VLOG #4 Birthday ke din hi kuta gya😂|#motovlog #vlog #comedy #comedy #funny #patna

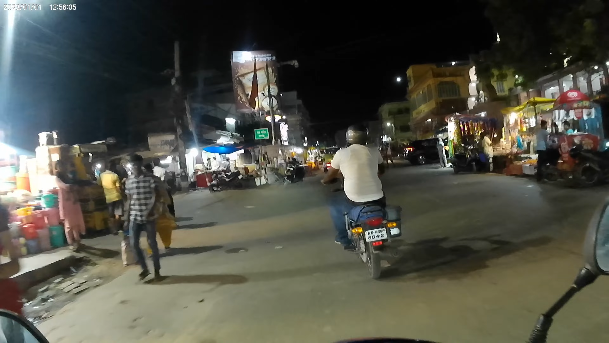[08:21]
देखो यहाँ, देखो यहाँ पे लिखा हुआ होगा बोर्ड पे, पढ़ना पढ़ो बोर्ड पे, सीसीटीवी सर्विलेंस।